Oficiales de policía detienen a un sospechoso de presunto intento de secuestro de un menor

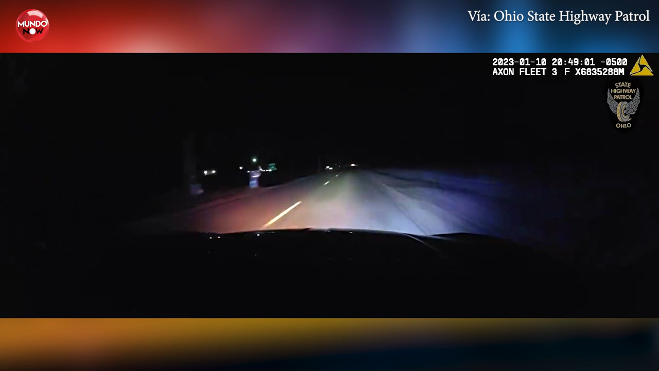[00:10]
Agentes de policía de la patrulla de carreteras del estado de Ohio se les había informado de un vehículo que transportaba a un niño reportado como desaparecido de Morrisville, Michigan y que posiblemente podría estar pasando por Ohio aproximadamente a las 8 de la noche. Los agentes localizaron el vehículo e iniciaron una persecución a toda velocidad para dar con el vehículo del sospechoso e iniciar una parada de tráfico.